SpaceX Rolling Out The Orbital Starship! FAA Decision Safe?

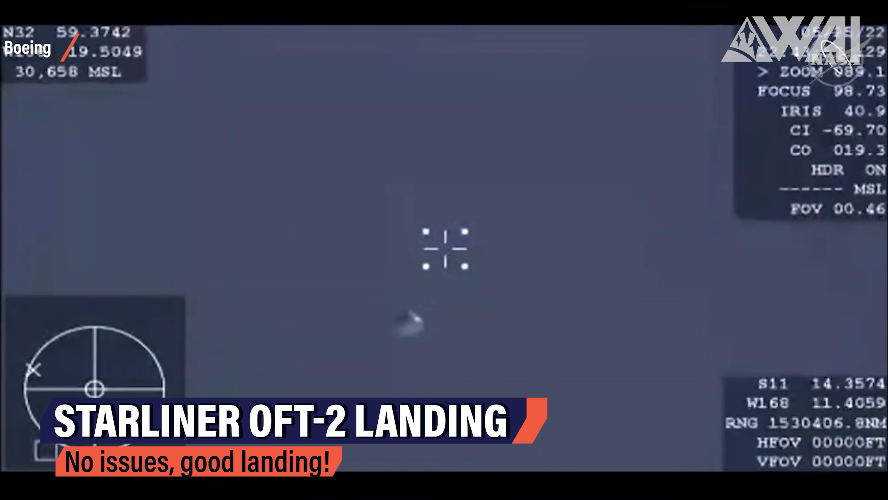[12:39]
Starliner OFT2 undocked and started its return trip towards the White Sands Missile Range in New Mexico.
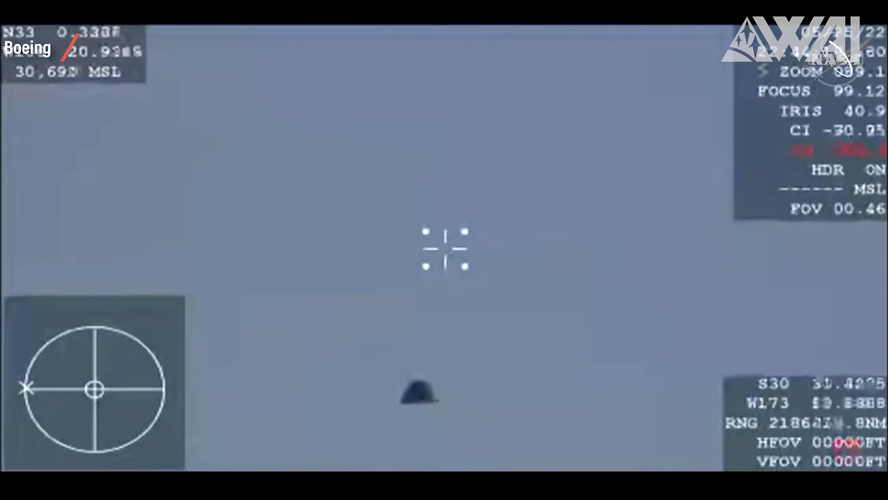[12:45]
And there were no visible or reported issues throughout the landing. Perfect shoot deployment and touchdown.
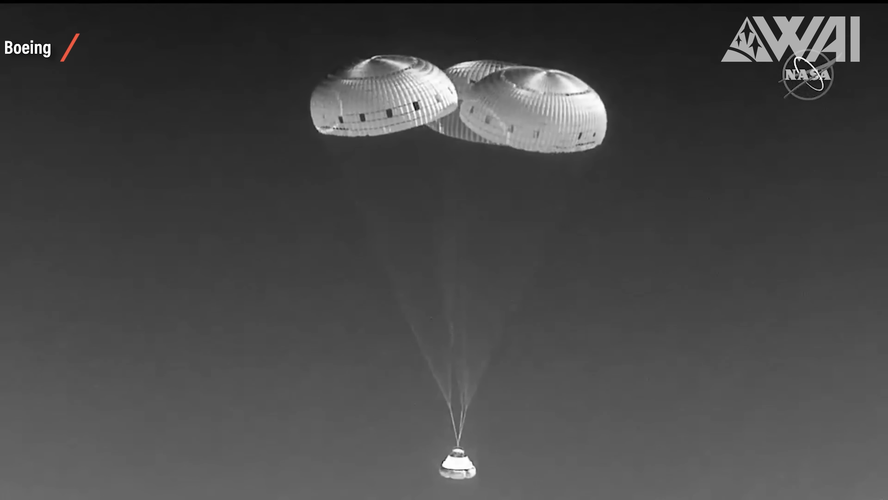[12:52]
Starliner is expected to be at Cape Canaveral for post-launch inspections, and NASA and Boeing called the mission a success at the press briefing on May 25th.